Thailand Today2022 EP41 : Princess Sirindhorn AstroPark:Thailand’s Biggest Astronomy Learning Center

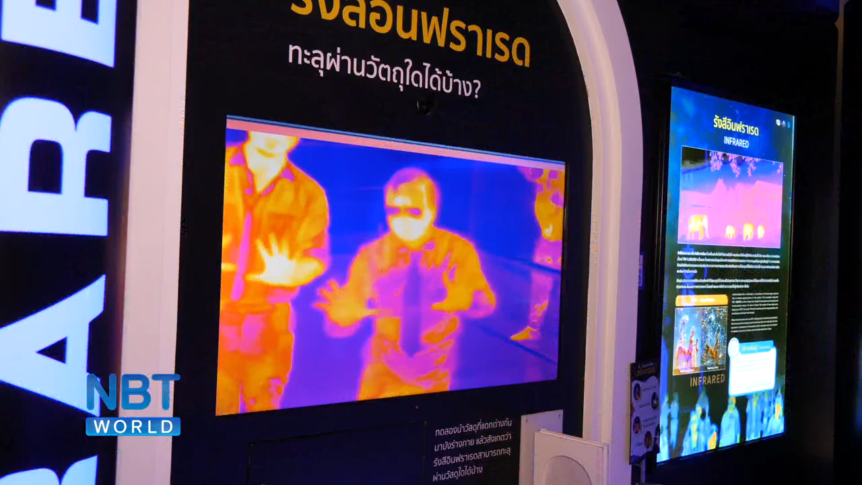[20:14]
My hands are cooler, right? My hands are cooler, right? So at these wavelengths,
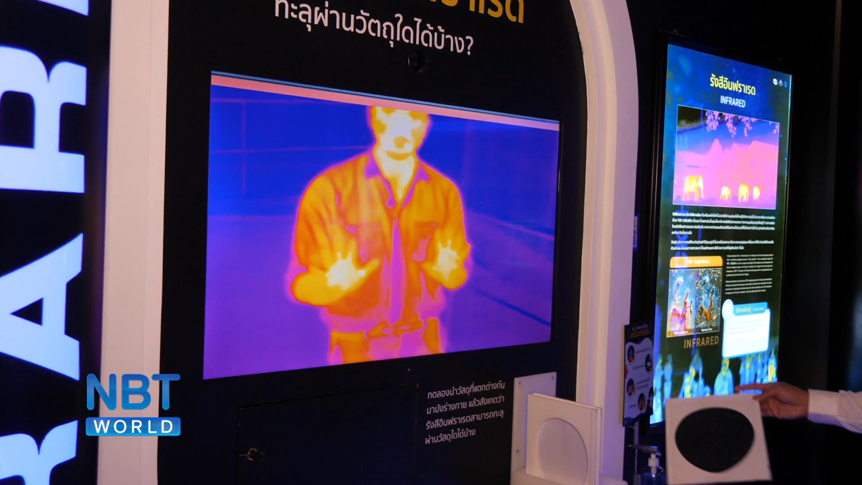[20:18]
for example,
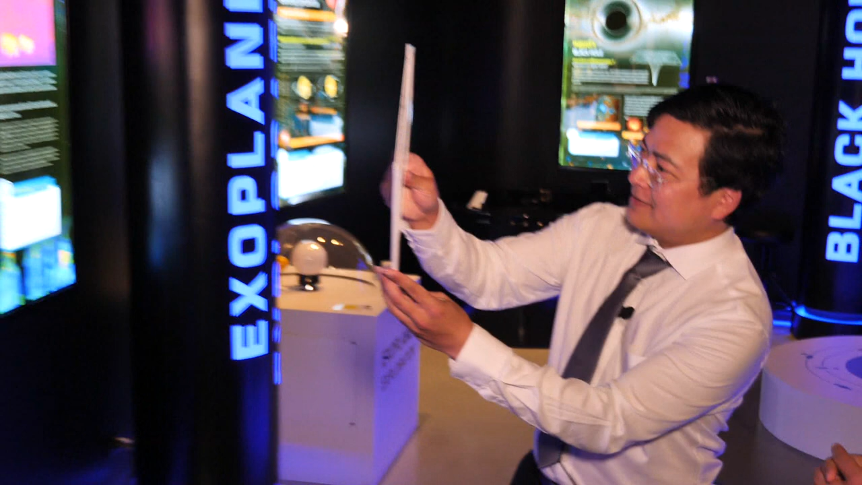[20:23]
this one is opaque to visible light, but transparent to the infrared.
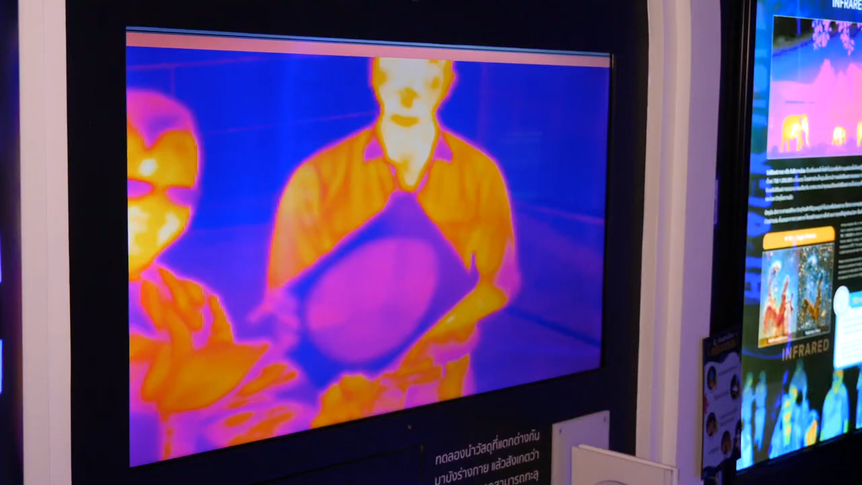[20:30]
You can see my hands through here. That's how the different filters on your telescopes work.
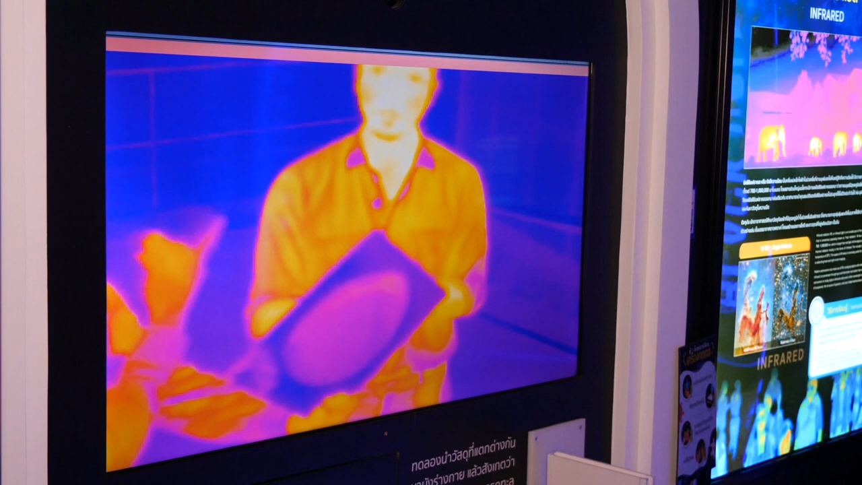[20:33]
Exactly. So this is basically a filter.
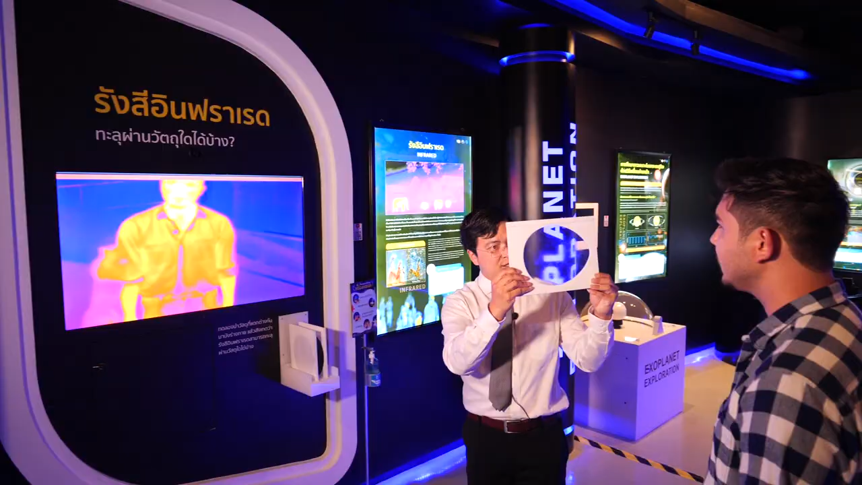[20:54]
this is transparent to visible light, but opaque to the infrared.
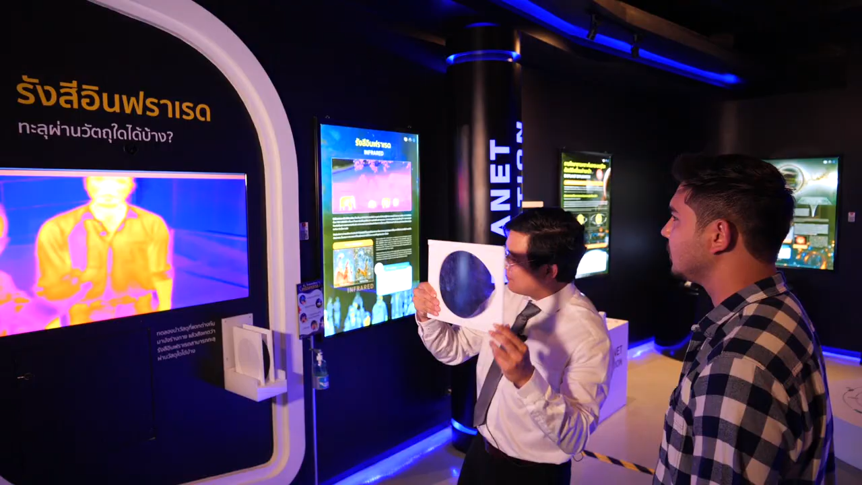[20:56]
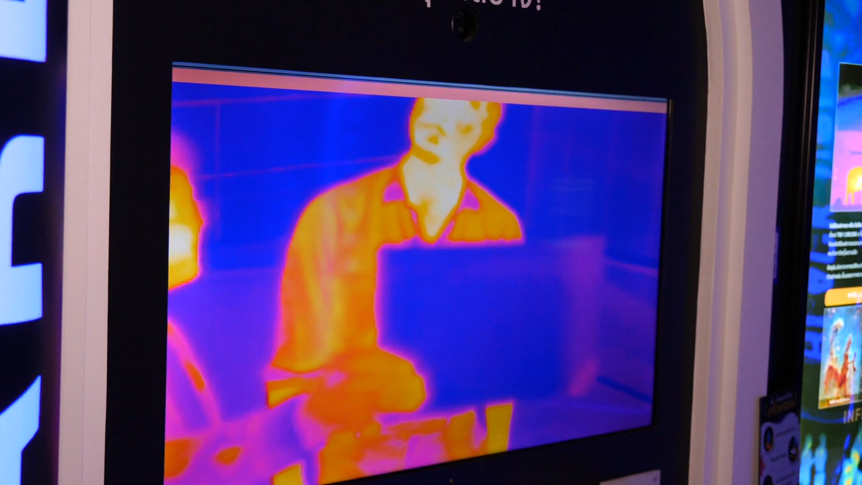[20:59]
Okay. So we have to play these games with the objects that we are studying
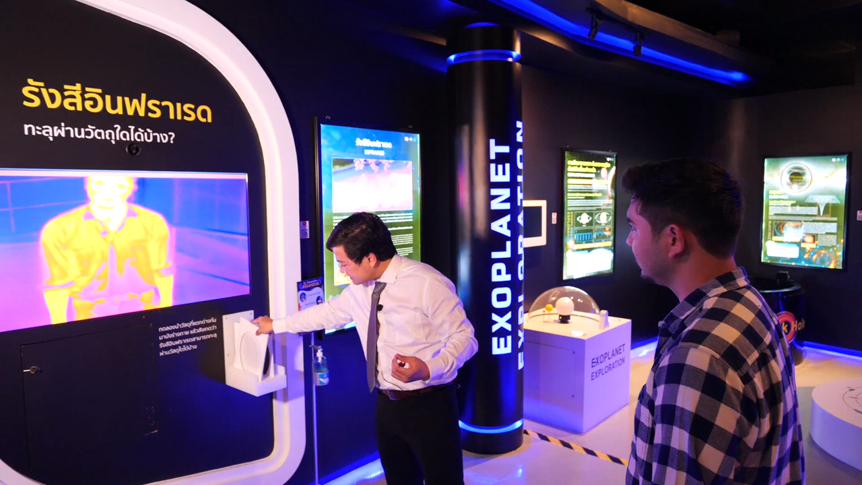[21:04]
in the universe to extract most information from them. And that's the whole point about astronomy. And that's why it's challenging.
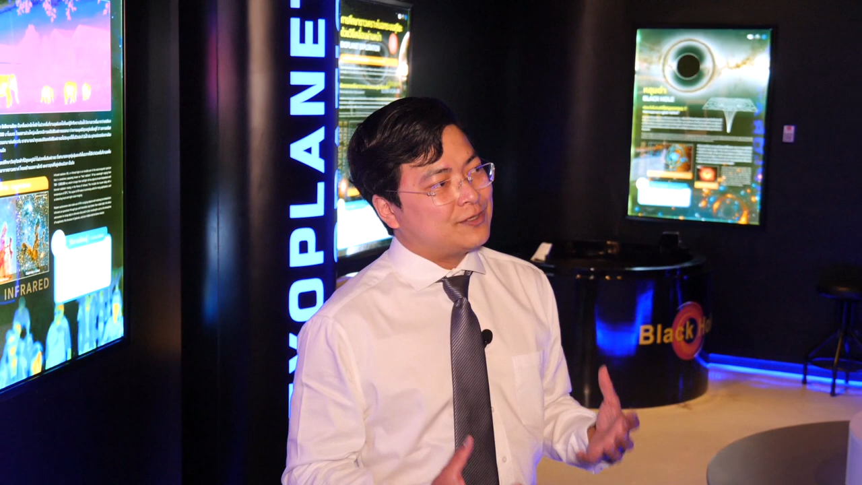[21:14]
And that's why it's driving us to invent, to develop new technologies.
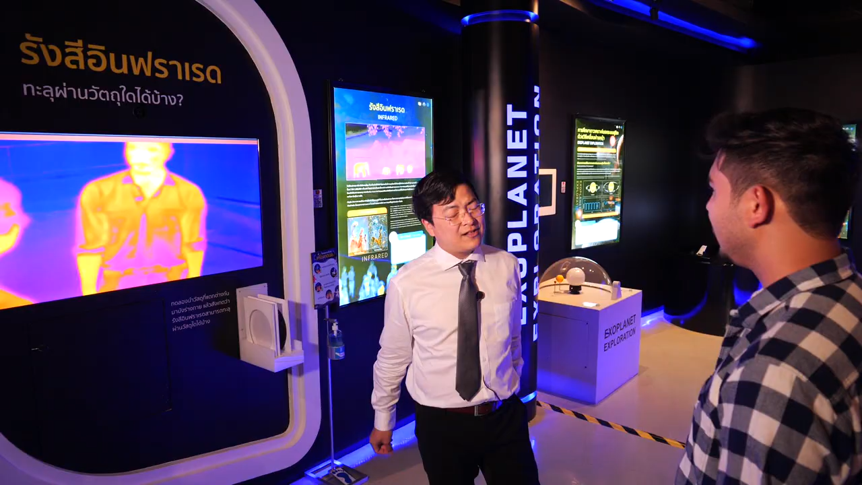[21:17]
Right. And there's so many other things that we use infrared for. And there's so many other things that we use sensors for radio waves or gamma or microwave.